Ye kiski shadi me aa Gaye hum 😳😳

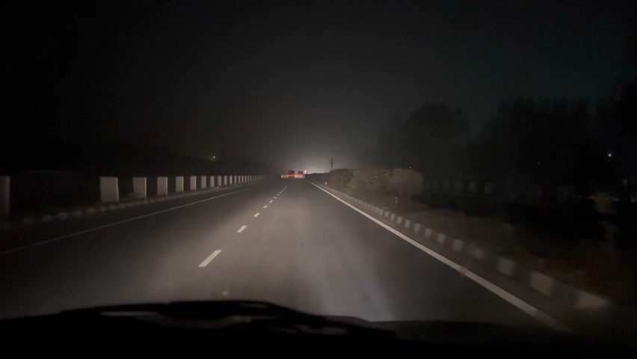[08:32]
ये देखिए अभी हम हैं हाईवे पे, तो मिलते हैं आपको घर जाके।
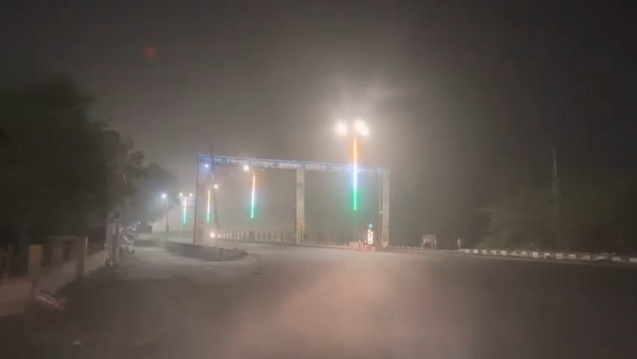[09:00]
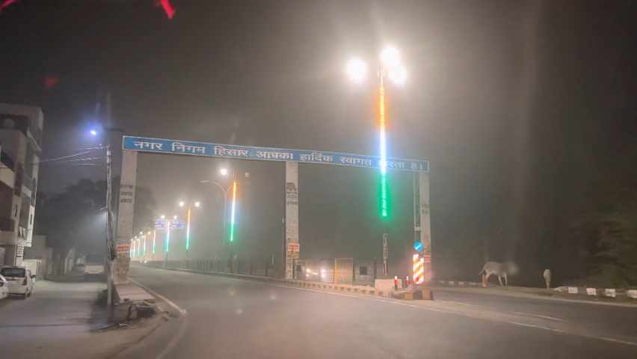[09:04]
शादी से जल्दी जा रहे हैं क्योंकि मेरा कल स्कूल है, मुझे कल स्कूल भी जाना है।
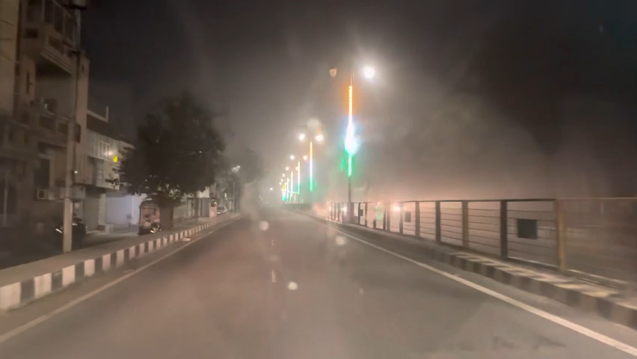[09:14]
ये देखिए अभी हम अपने घर की तरफ जा रहे हैं, मिलते हैं आपको घर पर।
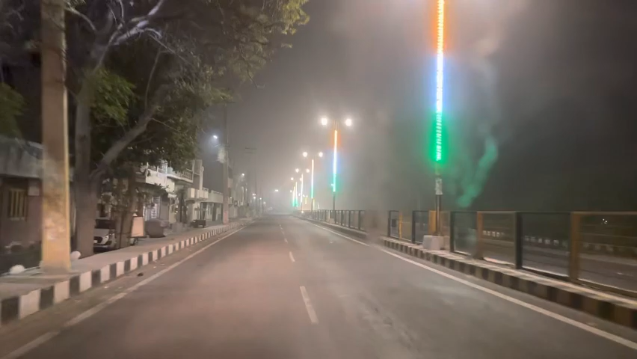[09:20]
ये देखिए दोस्तों कितनी अच्छी फ्लैग की लाइट्स है, ये देखिए कितनी सुंदर लग रही है। जिस जिसको अपने इंडिया से लगा है वो कमेंट करके जरूर बताना, कमेंट में जय हिंद जरूर लिखना। दोस्तों अभी हम पहुंच चुके हैं नगोरी गेट,
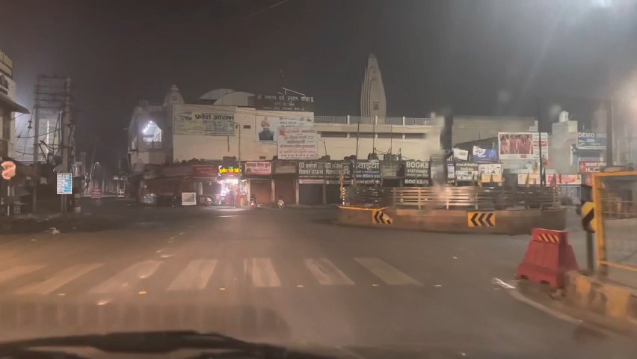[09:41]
और दोस्तों आपको पता है ऐसे खुले खुले रोड्स होने चाहिए, वरना आप दिन में आते हो ना गाड़ी लेके इतना जाम मिलेगा।